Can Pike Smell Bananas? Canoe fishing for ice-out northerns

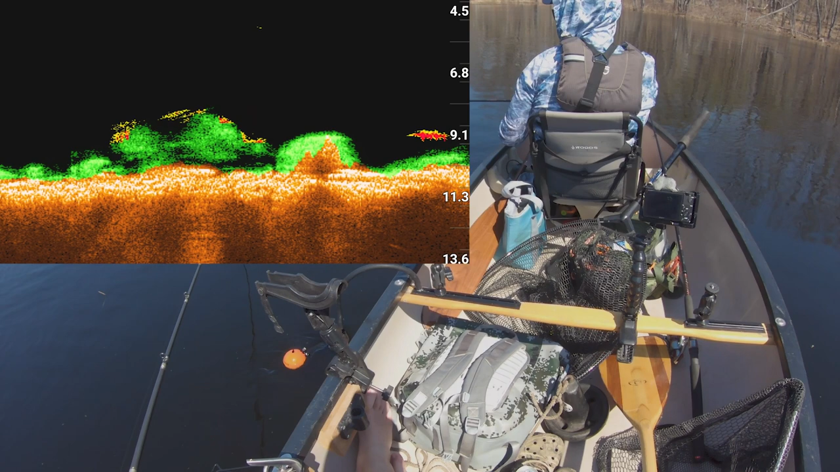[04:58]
You can see it. The bay cloud, the rock, and the fish. Here, look.